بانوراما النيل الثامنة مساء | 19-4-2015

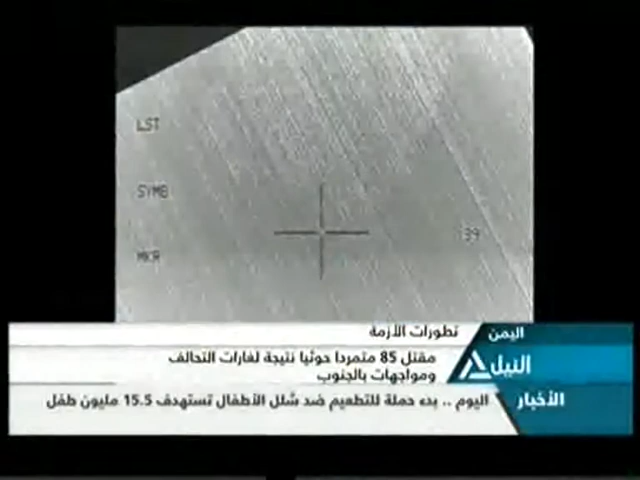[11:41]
والقوات الموالية للرئيس عبد الرب منصور هادي في عدة مدن جنوب البلاد وقد أشارت مصادر محلية
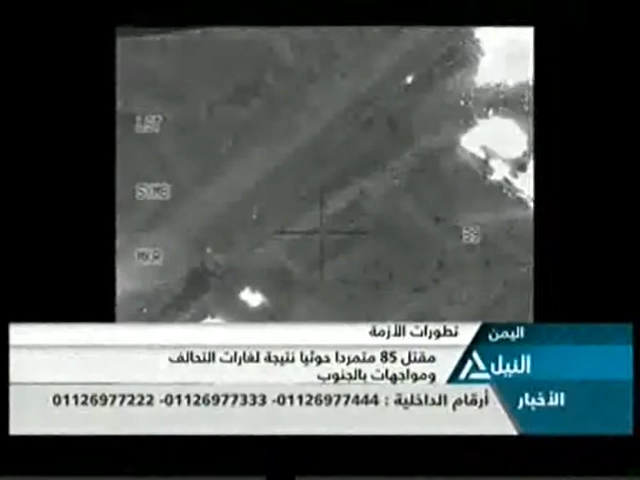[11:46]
لنغارات التحالف استهدفت معسكرا للجرداء ومقر لواء 33 مدرع الموالي لإنصار الحوثي